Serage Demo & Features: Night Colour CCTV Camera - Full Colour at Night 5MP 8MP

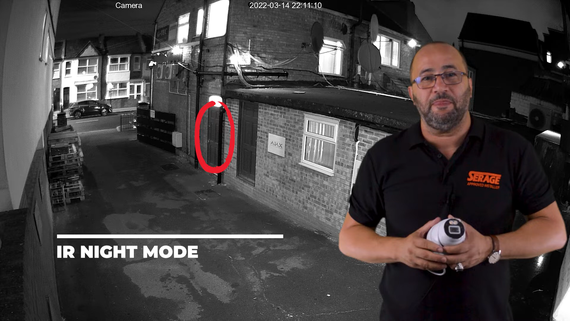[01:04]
As you can see there's motion the picture now goes to color.